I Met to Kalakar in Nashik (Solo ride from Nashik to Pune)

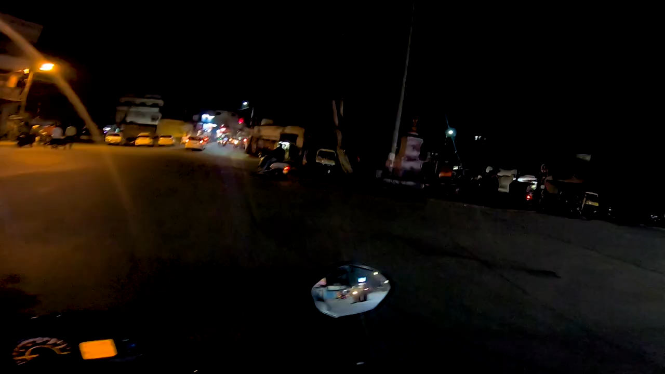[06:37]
ये जगह याद है क्या आपको दिस इज अशोक स्तंभ यहाँ पर मेरा मिसल वाला वीडियो वायरल हुआ था
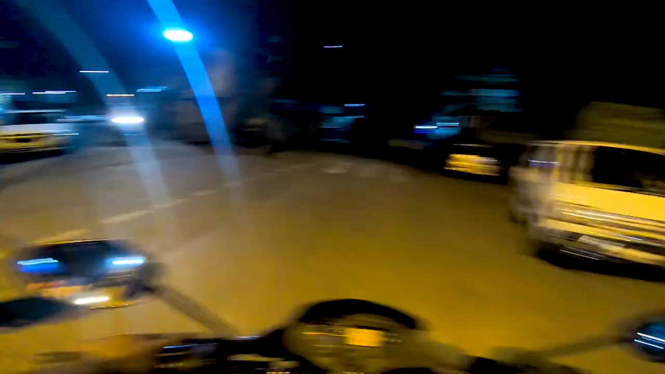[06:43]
यहाँ से गाड़ी जाने के लिए
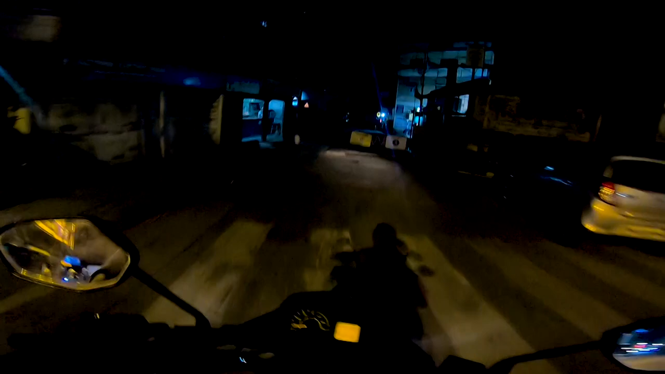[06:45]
जगह होनी तो चाहिए रामवाड़ी के लिए बेसिकली मैं ये इसी रास्ते का इस्तेमाल करता हूँ
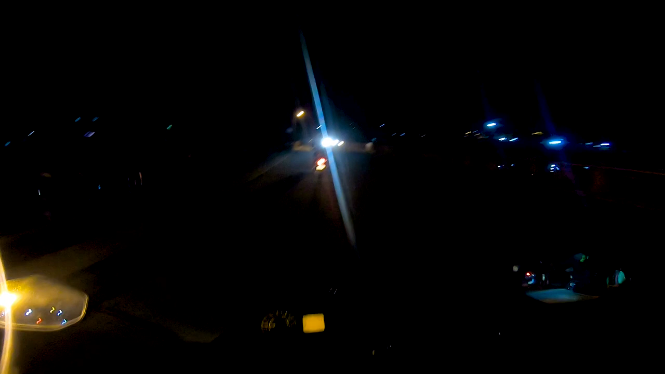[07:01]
ओके जी पहुंच चुके हैं हम रामवाड़ी में बहुत बहुत शुक्रिया